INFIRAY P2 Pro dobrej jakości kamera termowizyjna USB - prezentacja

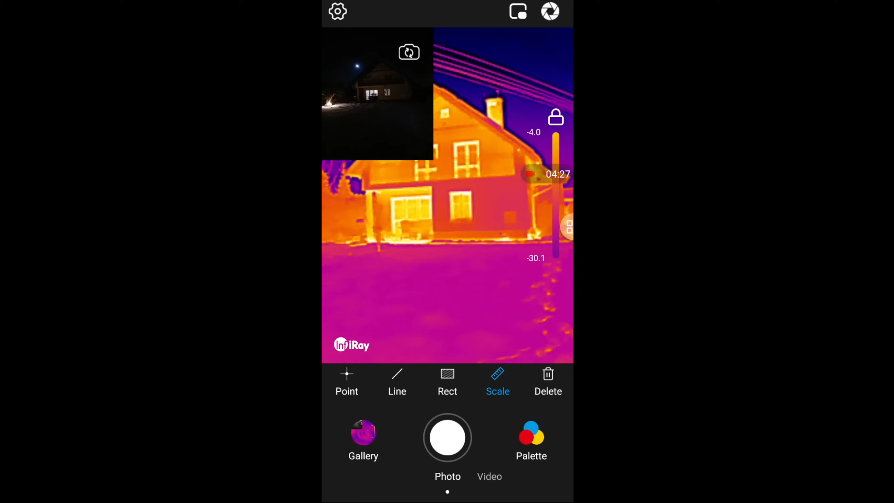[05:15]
I tak jak mówiłem, mamy obraz podgląd od kamery głównej telefonu komórkowego. Ten obraz możemy umieścić w dowolnym miejscu, przesunąłem go palcem po całym ekranie.
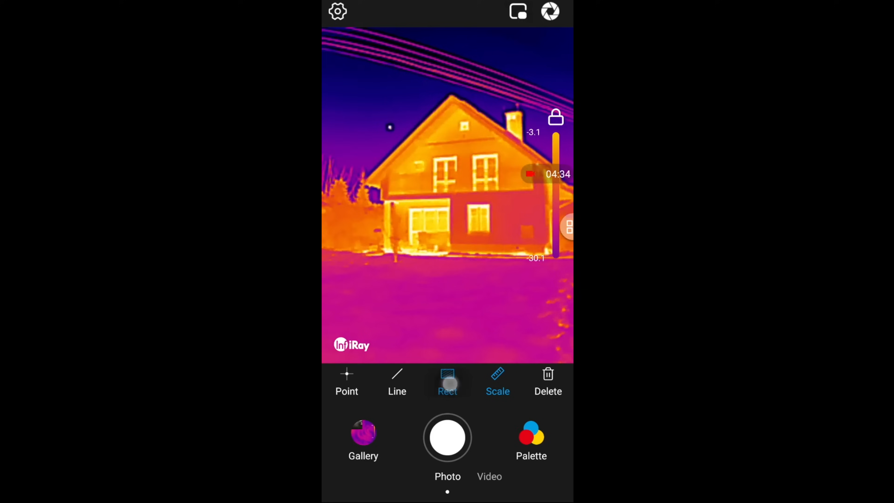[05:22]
Także nawet w centralnym miejscu może być nasz obraz telefonu komórkowego.
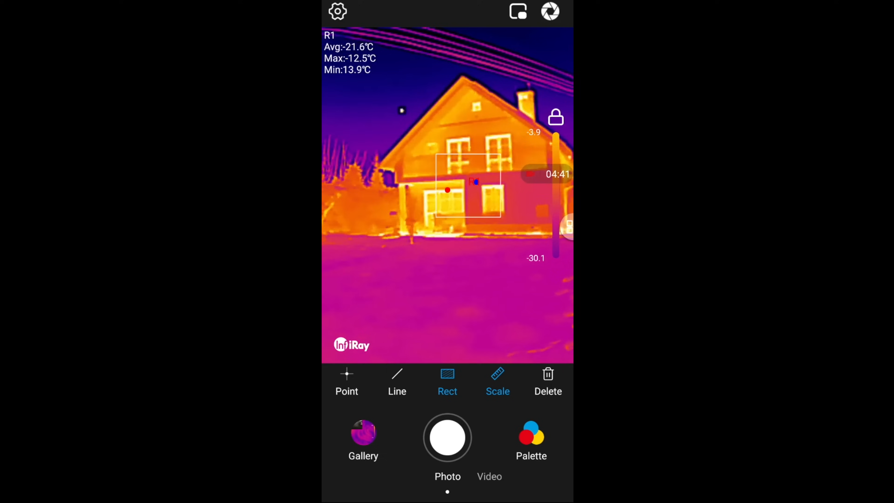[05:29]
On screen: max -12.5°C, min 13.9°C
Znowu zaznaczyłem powierzchniowy profil badania temperatury. I obserwuję sobie, gdzie mam maksymalne i minimalne temperatury. Czyli widzimy, gdzie u mnie w domu ucieka ciepło.
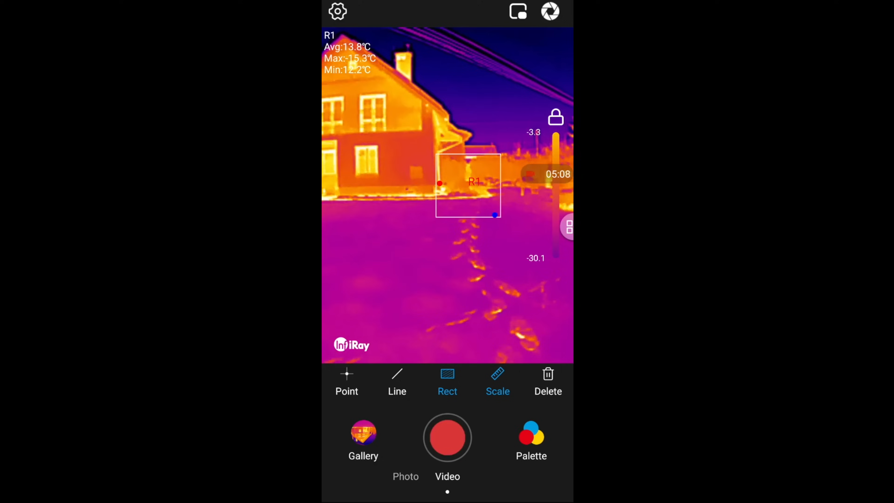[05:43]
Na śniegu widzimy ślady moich stóp. Byłem w butach. Pomiar liniowy. I też na tej linii będziemy mieli z najdywaną temperaturę najwyższą i najniższą.
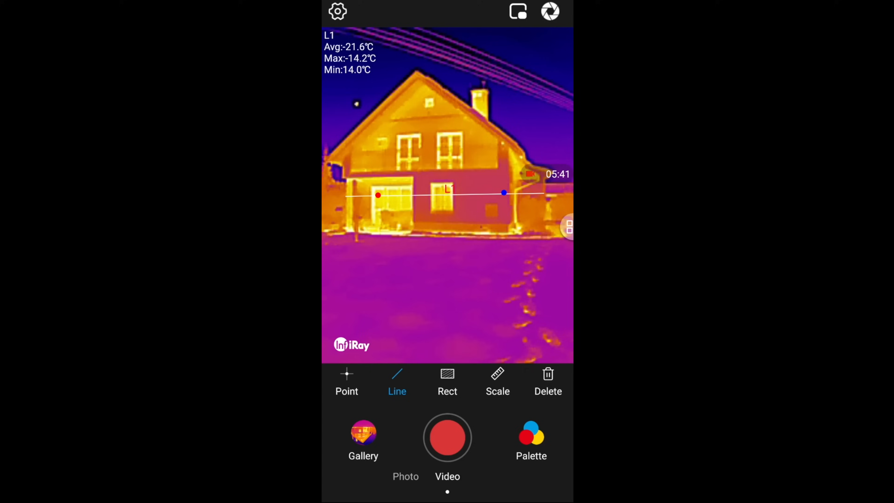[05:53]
On screen: max -14.2°C
Kilkanaście takich linii możemy sobie na ekranie zdefiniować. I wtedy będziemy mieli pomiar na każdej z tych linii niezależnie.
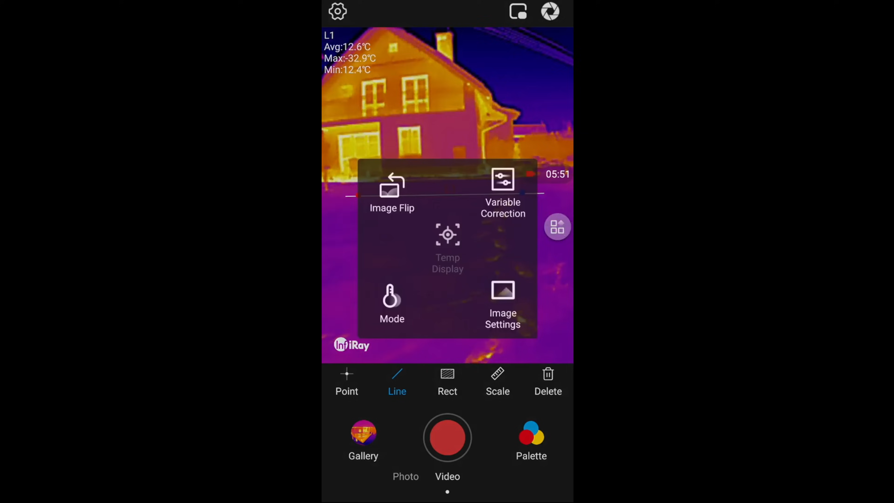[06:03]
On screen: min 12.4°C
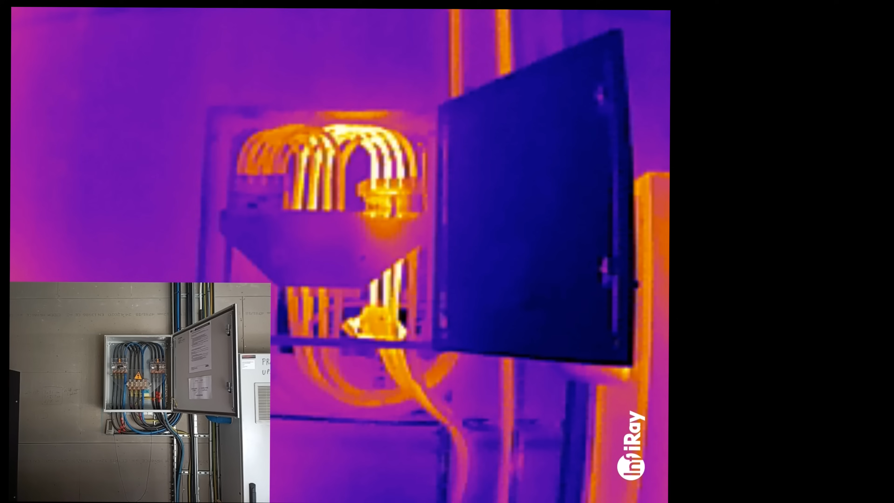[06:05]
Zobaczcie proszę, od czego się zaczęło?
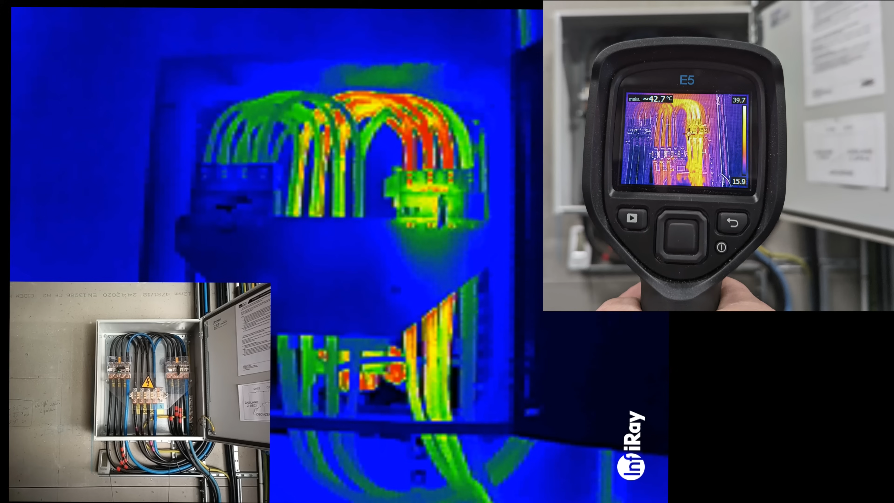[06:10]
Zaczęło się od tego, że z prawej górnym rogu dostałem informację przez firmę,
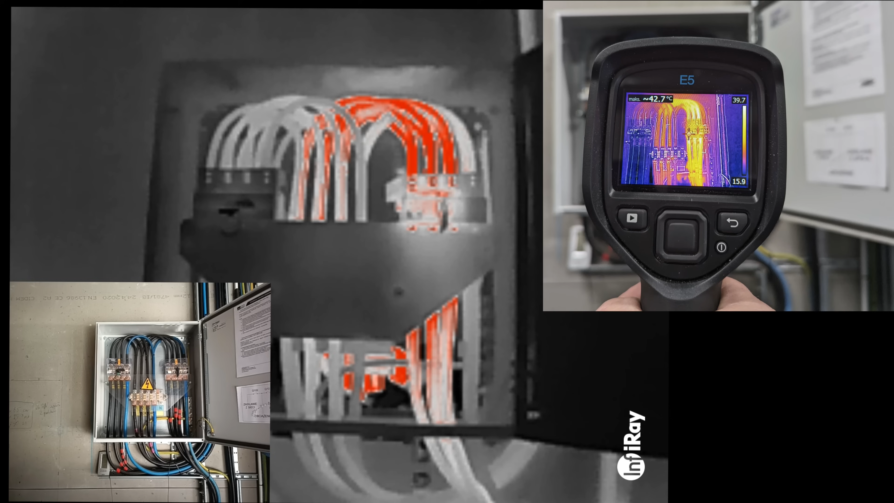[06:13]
która sprawdzała mi instalację elektryczną,
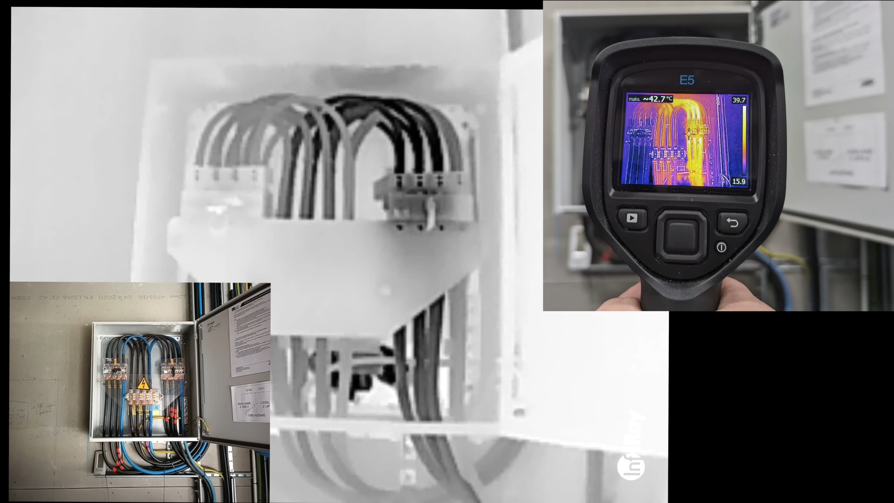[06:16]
że mam uszkodzony rozłącznik elektryczny. Trójfazowy o mocy 200 Amper.
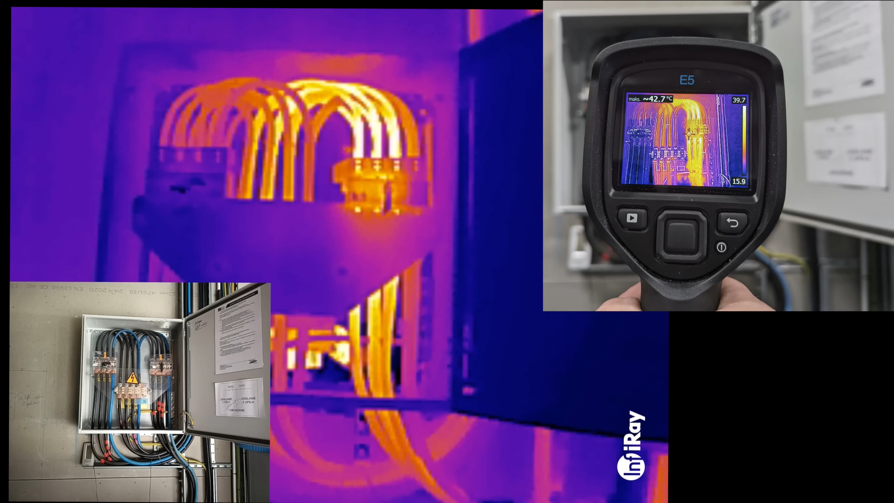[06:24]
Powodował on bardzo silne nagrzewanie się przewodu. Widzicie, że z prawej strony te przewody są bardzo mocno nagrzane.
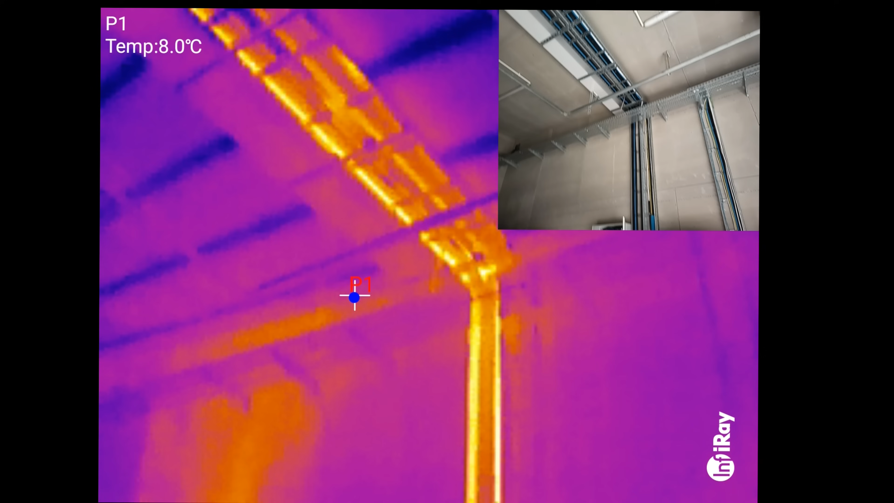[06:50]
On screen: spot 8.0°C
pod ręką i w każdym momencie podpiąć się do telefonu komórkowego i obserwować,
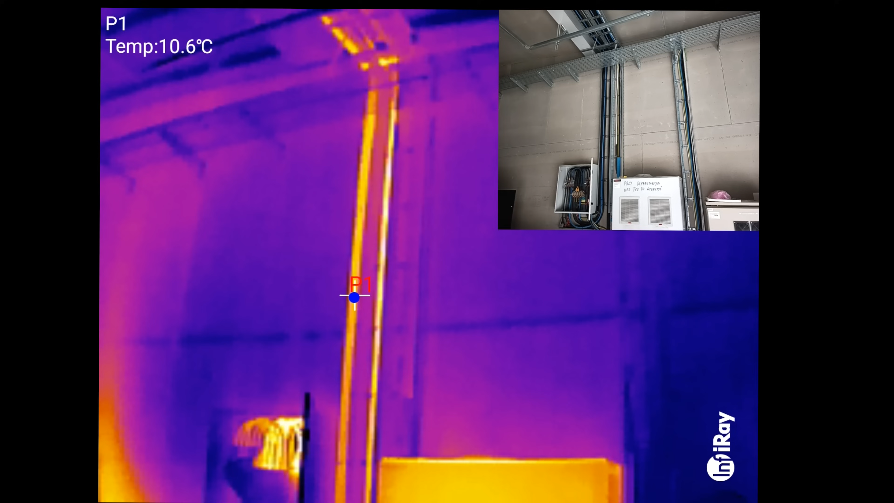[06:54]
On screen: spot 10.6°C
tak jak teraz obserwuję u mnie rozdzielnie prądu.
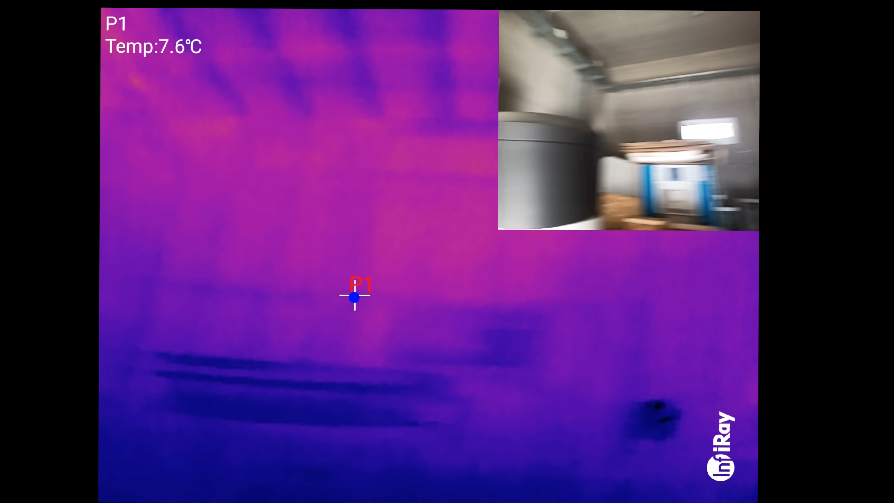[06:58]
On screen: spot 7.6°C
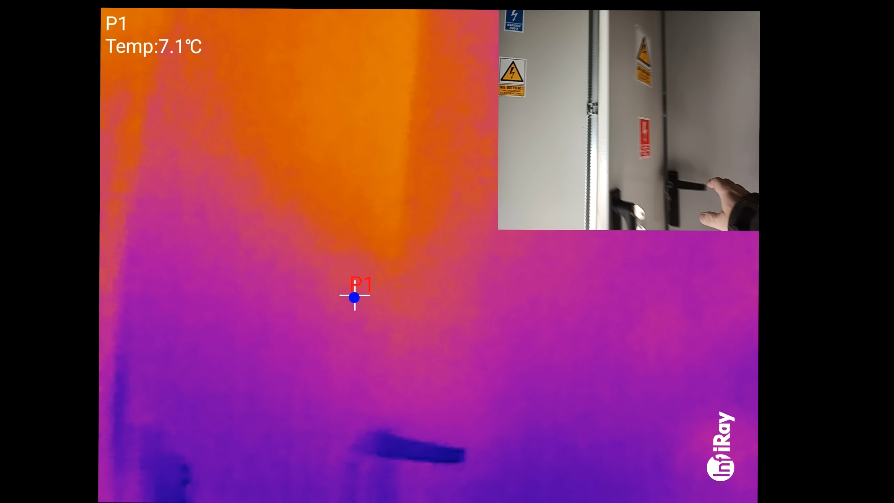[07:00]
On screen: spot 7.1°C
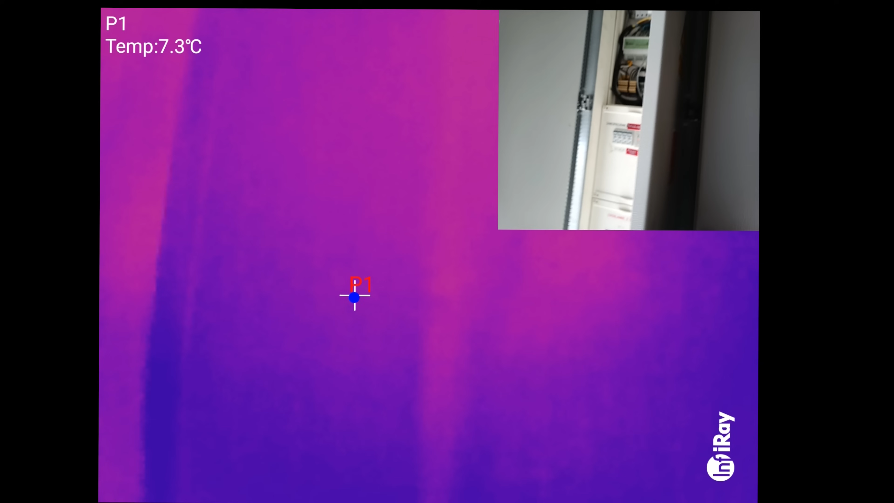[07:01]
On screen: spot 7.3°C
Mam włączoną w prawym górnym rogu obraz z kamery,
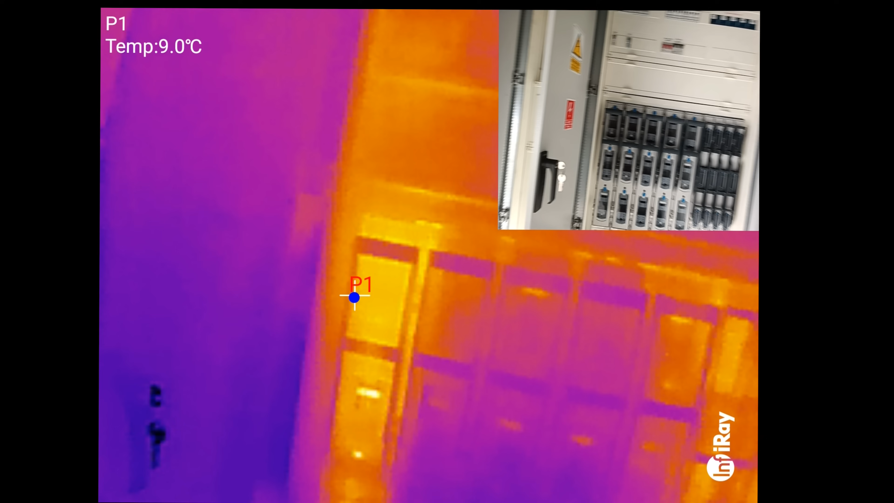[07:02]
On screen: spot 9.0°C
także widzicie, co badam.
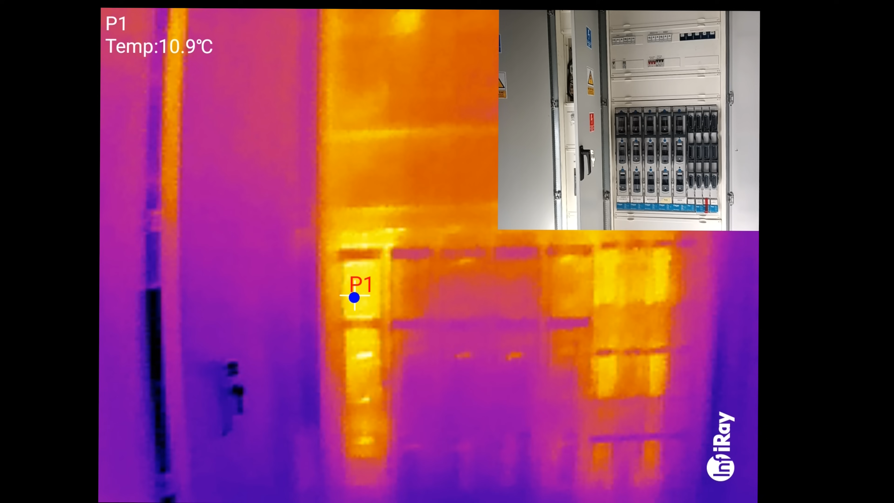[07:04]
On screen: spot 10.9°C
I jak widać, no przewody są ciepłe, ale one mają temperaturę bezpieczną.
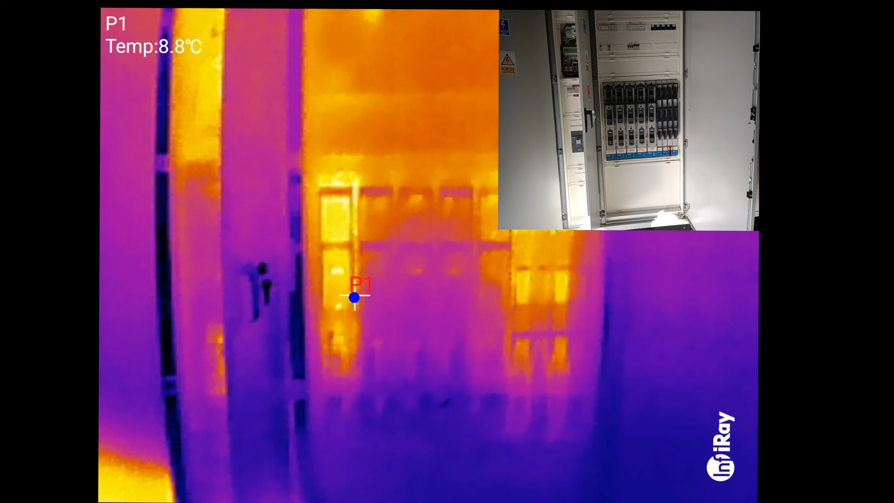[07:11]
On screen: spot 8.8°C
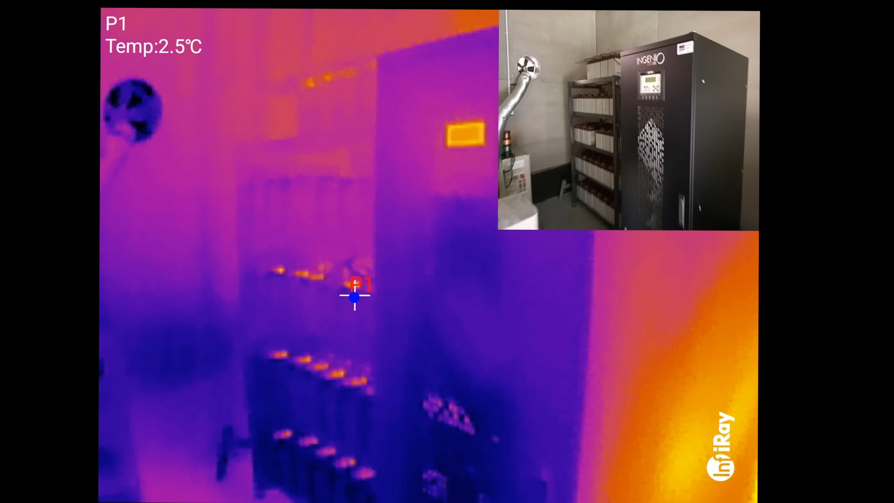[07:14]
On screen: spot 2.5°C
Mój UPS, akumulatory,